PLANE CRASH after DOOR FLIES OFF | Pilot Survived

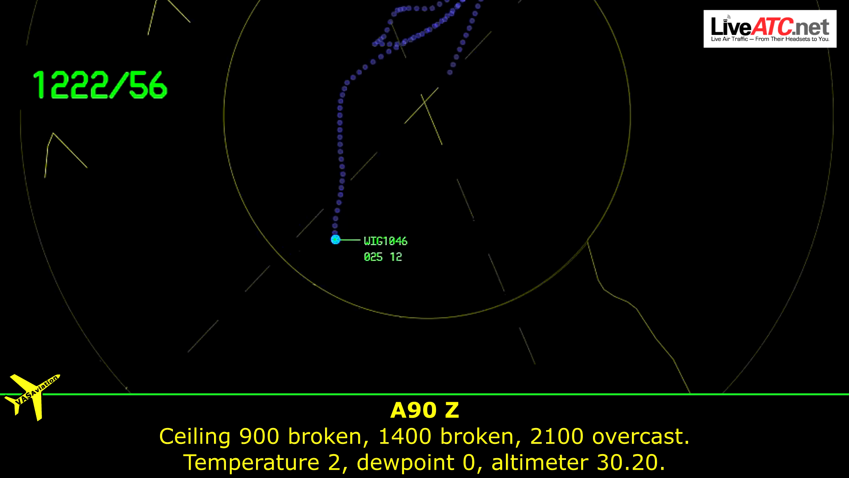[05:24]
Temperature 2. 2.0. Altimeter 3020.
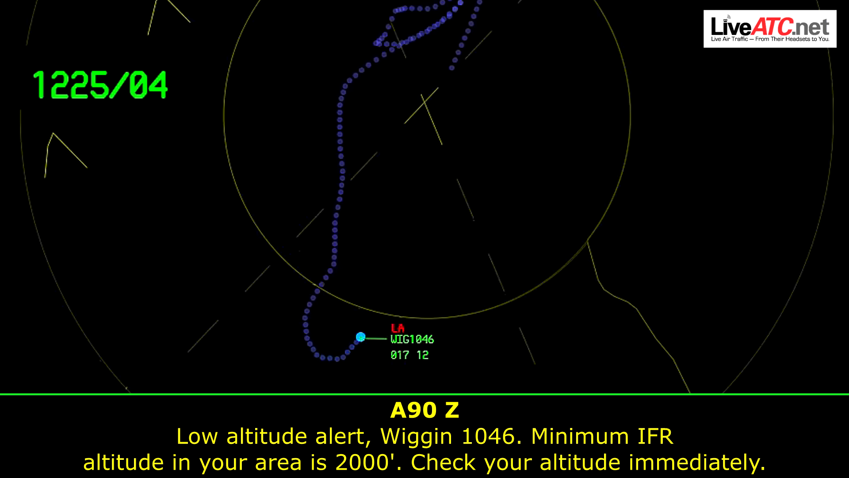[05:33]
Below altitude alert. Wiggins 1046. Minimum altitude. I-FAR altitude in your area is 2000. Check your altitude immediately.
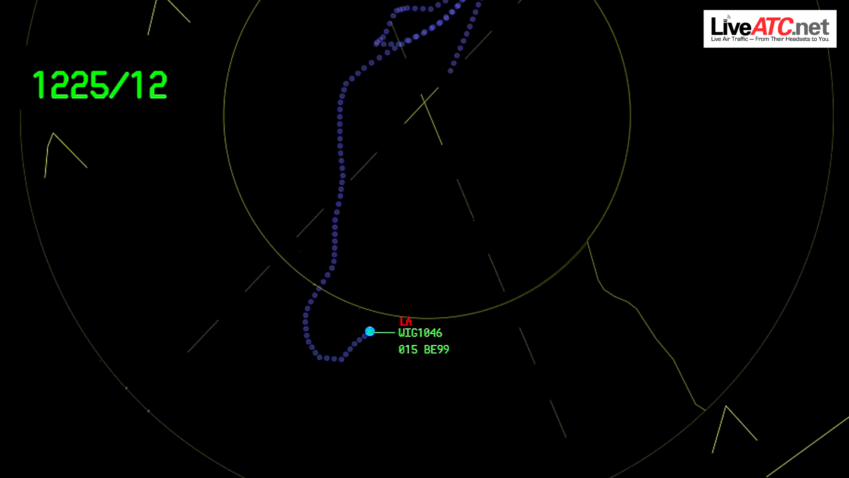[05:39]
Wiggins 1046. Wiggins 1046.
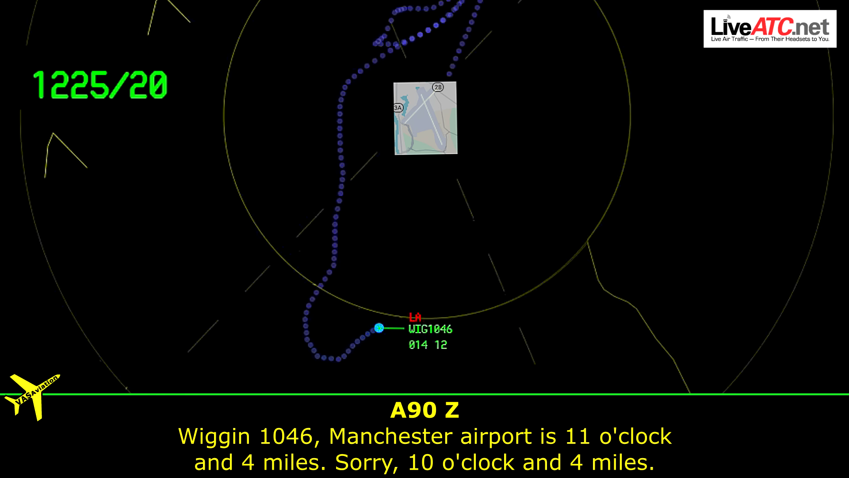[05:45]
Manchester Airport. 11 o'clock. And 4 miles. I-FAR 10 o'clock. 4 miles.